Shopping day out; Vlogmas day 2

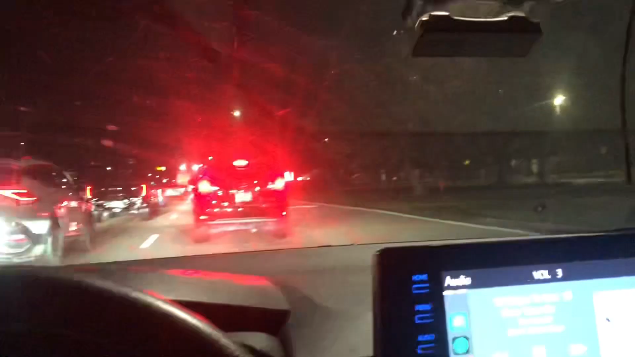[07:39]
Okay so we're Currently Stuck In traffic Look how cute It looks In my